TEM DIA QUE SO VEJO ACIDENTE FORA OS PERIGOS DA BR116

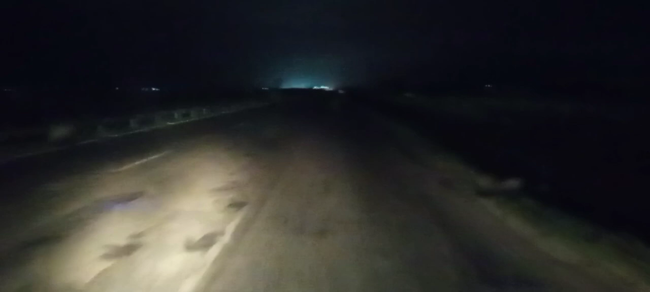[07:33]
da 116, fora! Fora a trepidação e buraco, aí junta demais, né? Aí ó, tá vendo? Tem que jogar pra esquerda aqui, senão você não aguenta. A direita é tudo lascado. Aí esse horário aqui eu resolvi porque parei cedo também pra dormir. 6 horinhas ali, falei, agora vou tocar. Além do fluxo ser menor, aí dá pra você andar na esquerda aqui também.